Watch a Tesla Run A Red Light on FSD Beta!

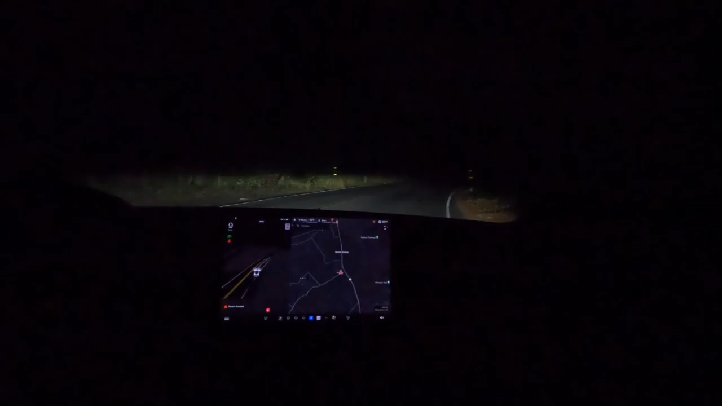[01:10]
We're now just pulling out onto the road and we are on version 11.4.4, which at this time is an old build. But I do want to show you that on this build, it does try to run a red light. And so we'll see the lights right here and hopefully no other cars are coming the other direction. If there's not, I'll maybe put it through its paces, but nope, there's cars coming.
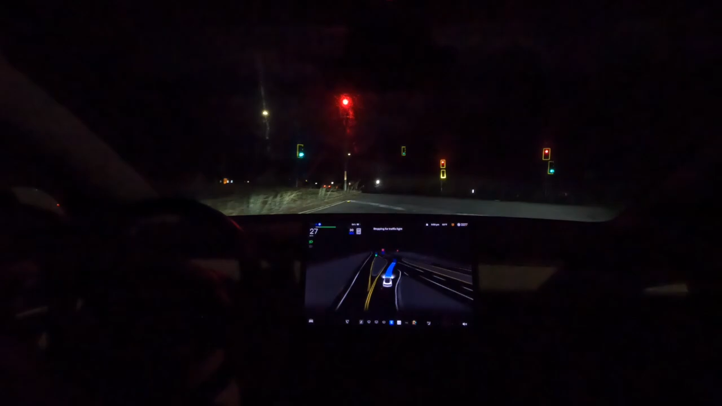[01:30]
There's cars coming. Jesus, that was all of me pressing the brake. As seen, I hit the brakes manually to prevent the car from running a red light.
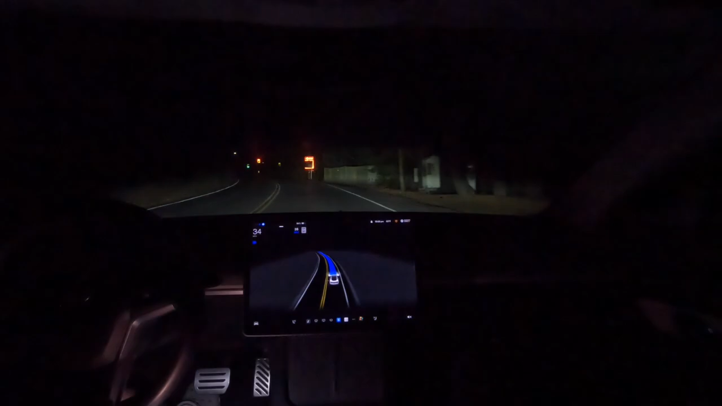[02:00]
I'm not touching the pedals whatsoever unless I need to stop. The light is red. There are cars coming, oncoming. I'm hitting the brakes. I'm hitting the brakes. What do you think about that, Vivek? Yeah, it's pretty jarring. The autopilot doesn't, or full self-driving doesn't seem to recognize that this light is red and it just tries to go through at full speed. It's unbelievable. Really, really dangerous. I've been reporting this light for the Tesla trying to run it for over two years now and it is constantly just trying to run it.